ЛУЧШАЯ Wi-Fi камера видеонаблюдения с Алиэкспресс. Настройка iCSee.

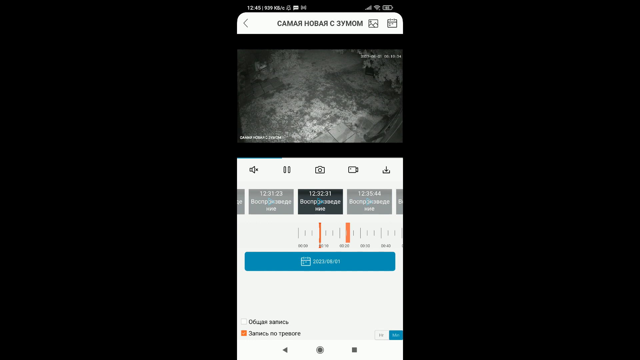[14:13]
И можно ли смотреть историю дистанционно самой камеры? Конечно, можно. Мало того, можно смотреть по времени, можно перематывать.